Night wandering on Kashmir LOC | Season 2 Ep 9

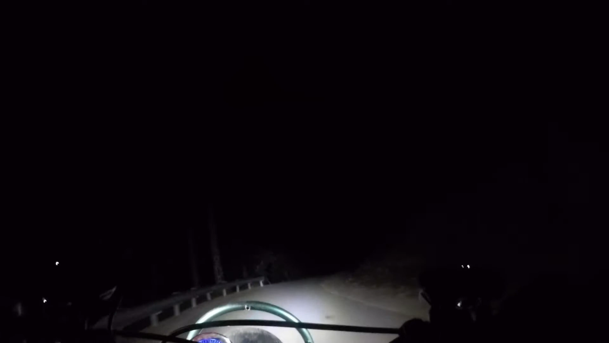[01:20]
بس ظاہر ہے ہم لو ہو رہی ہیں تو عورہ گردی کرتے ہیں اور اب بھی عورہ گردی کرنے نکل گئے ہیں رات کو نیند آنی تھی رہی ٹھنڈ بہت زیادہ ہے اور اس کے لوگ پہلے بھی میں بنا چکا ہوں یہ بہت ہی خوبصورت جگہ ہے اب اندیرے میں آپ کو یہ دکھائی نہیں دے رہا لیکن یہ راستہ بہت ہی خوبصورت ہے
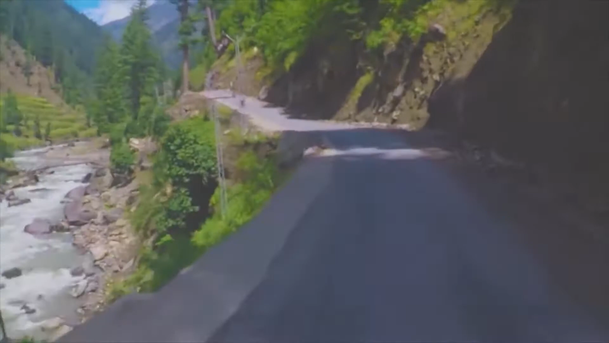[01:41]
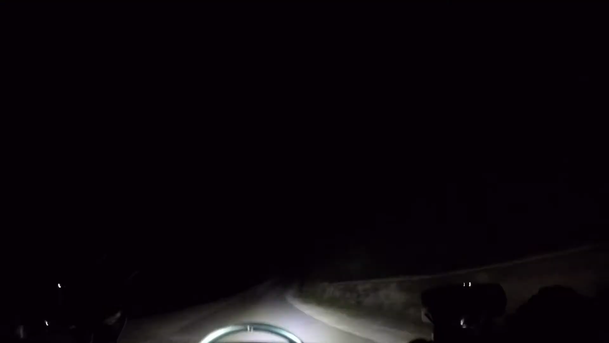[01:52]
یہاں پر اندیرہ اس قدر زیادہ ہے کہ اگر میں لائٹس بند کر دوں تو کچھ دکھائی نہیں دے گا مجھے میرے ہاتھ بھی دکھائی نہیں دیں گے بہت زیادہ اندیرہ ہے اس جگہ پہ لیکن دن میں اگر آپ آئیں تو یہ بہت ہی خوبصورت جگہ ہے یہ راستہ شاردہ سے نوری ٹاپ جاتا ہے
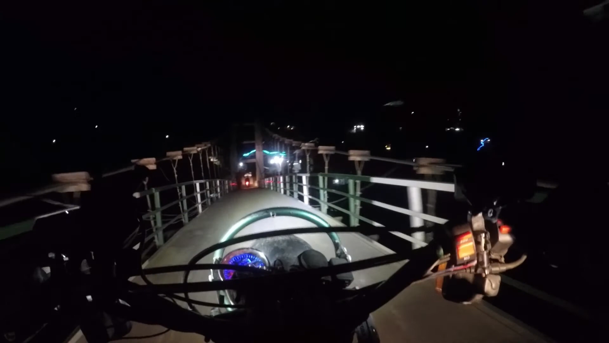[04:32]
ہم واپس شاردہ آگئے ہیں جی سرگر نالے سے ہو کے اور اب تقریباً بھات کا کوئی ایک بج رہا ہے اور ہمارا پلان یہ ہے کہ دریاء کے